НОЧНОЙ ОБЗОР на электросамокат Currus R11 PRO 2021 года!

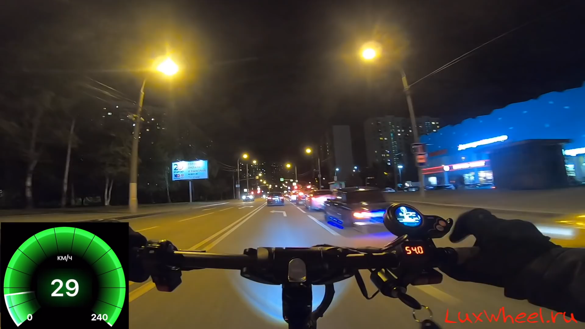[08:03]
Фары Стоят Арктик Версия 1 Их стоят две штуки С горизонтальной Линии Линии То есть они Отсекают свет Не слепен
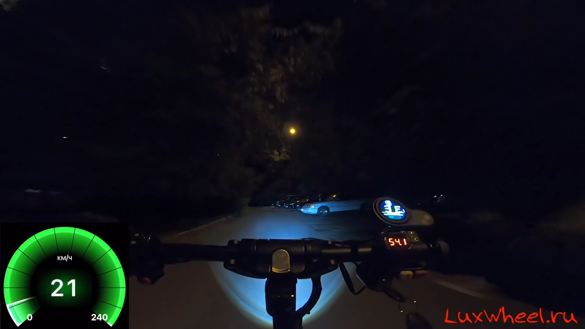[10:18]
Так скажем Так скажем Ну, здесь освещение такого сильного нет Как на дороге Но вот Я с аквифарами все вижу отлично